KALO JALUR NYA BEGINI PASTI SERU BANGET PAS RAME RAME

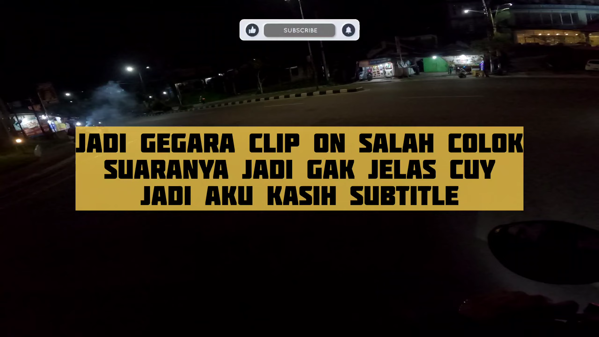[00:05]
Oke cuy, gimana kabar kalian semua? Semoga baik-baik aja cuy.
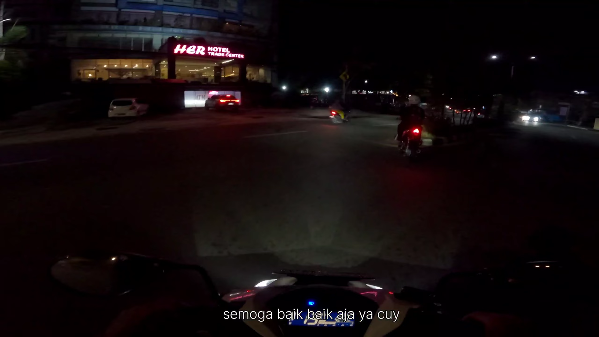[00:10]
Jadi malam ini seperti biasa, kalau nonton malam ya masih lihat lah.
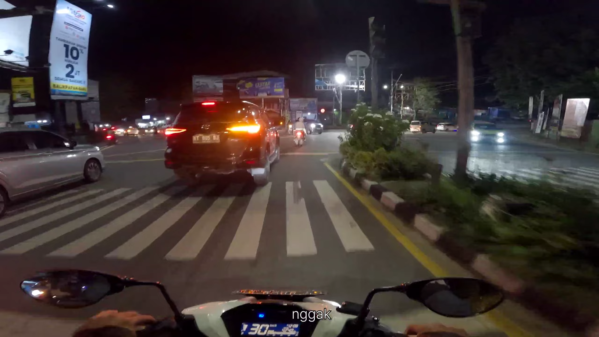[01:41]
cerah-cerahnya nih, orang di depan ini aja pakai jas hujan gitu ya, karena emang tadi di Balikpapan kering gitu.
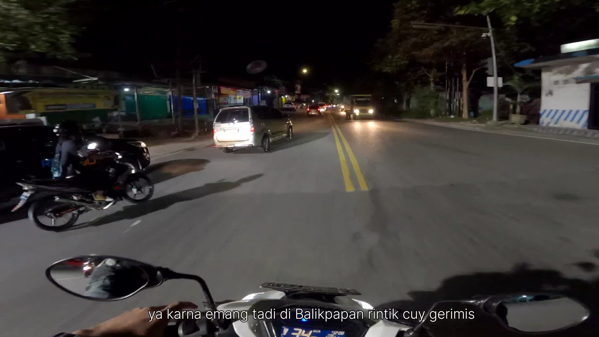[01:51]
Tapi ini kalau dilihat-lihat di atas ini sih cerah
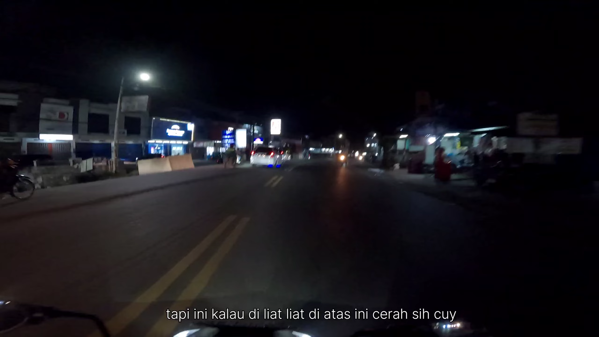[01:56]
ya, semoga aja sampai itu cerah.
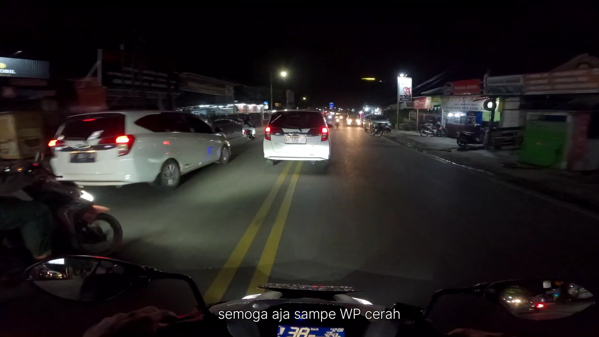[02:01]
Di racing kali ini aku bakal sampai ke Samarinda nih ya, jadi hitung-hitung NR ngonten sekalian pulang Samarinda.
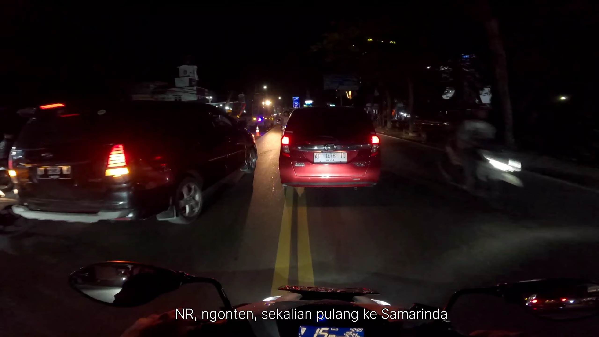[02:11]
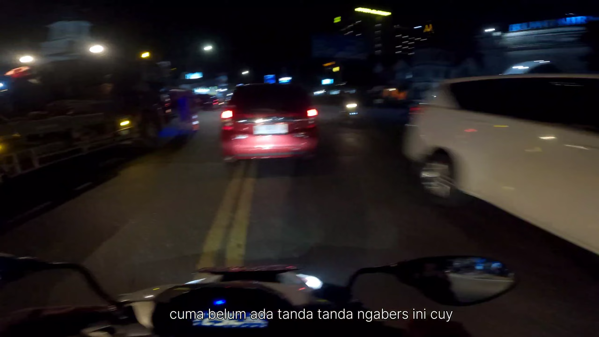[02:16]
Belum ada tanda-tanda ngabut nih, sendirian baik itu tadi.
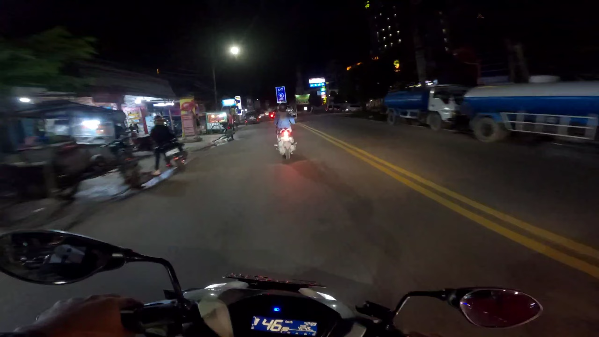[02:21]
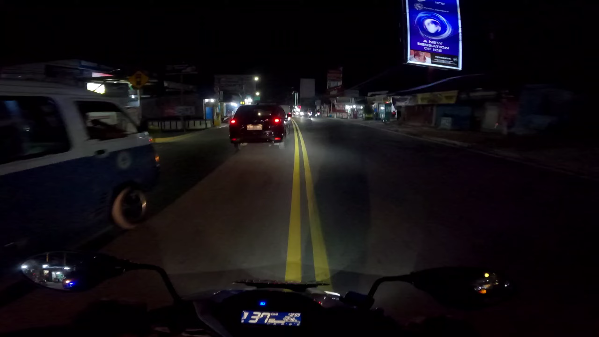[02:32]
Nah ini dia anak-anak motornya nih, malah pada balik kan arah ke Wepe cuy. Gimana kabar jalur nih?
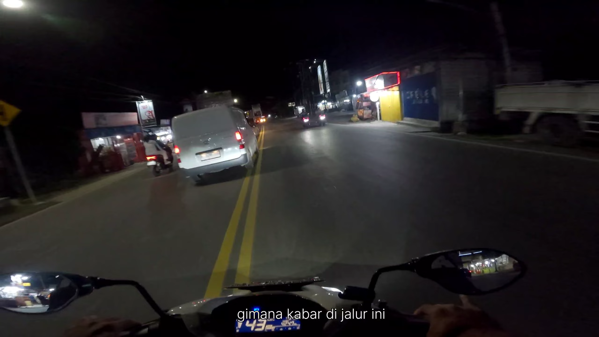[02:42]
Semoga aja nggak sepi-sepi banget tuh sih.
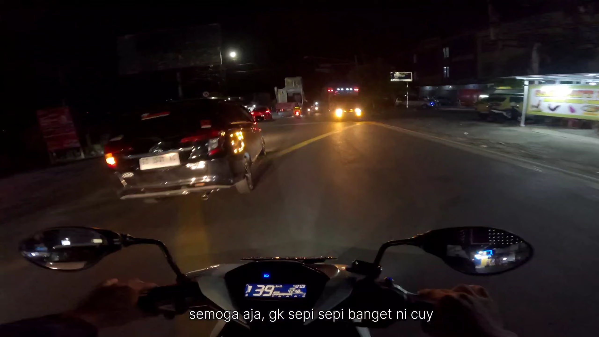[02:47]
Ini orang aja udah pakai jas hujan sih.
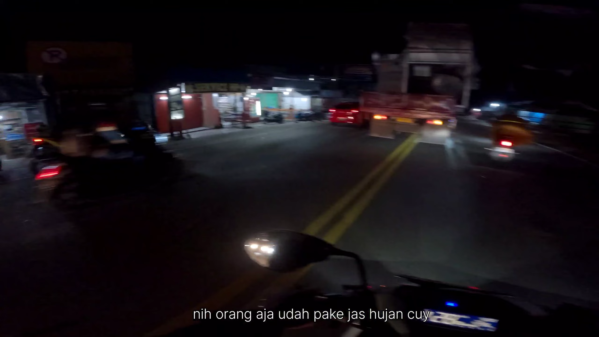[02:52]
Gila aja lah pokoknya. Nah tadi sih juga mau lewat ini ya Grand City.
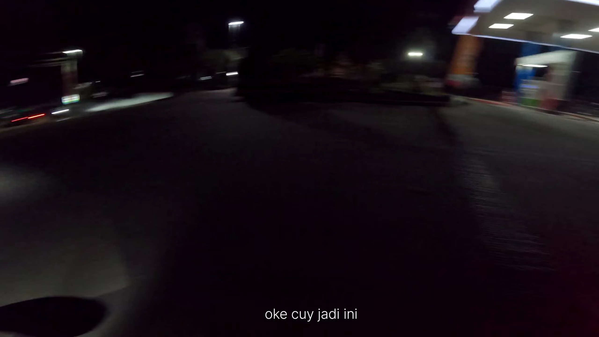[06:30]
Oke cuy, jadi ini udah di kilo 28 baru isi bahan bakar tuh.